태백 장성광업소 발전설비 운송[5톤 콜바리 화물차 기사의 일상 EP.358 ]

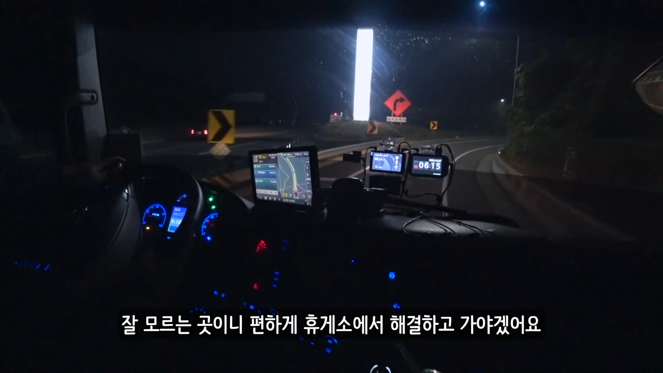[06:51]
그냥 마음 편하게 고속도로 휴게소에서 밥 먹고 가도록 하겠습니다.
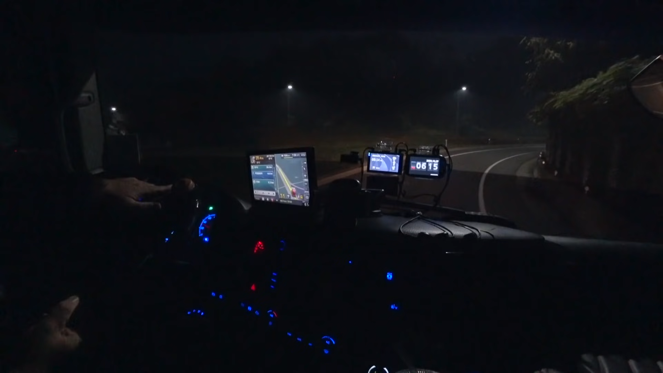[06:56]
오늘은 그래도 점심을 일반 식당에서 먹었으니까 좀 낫죠? 한참을 가네. 여태 다녀본 휴게소 중에 진입로가 가장 긴 곳 같아요. 더 있나? 진입로가 더 긴 데가? 잠자기에는 좋겠다. 단양 팔경 휴게소.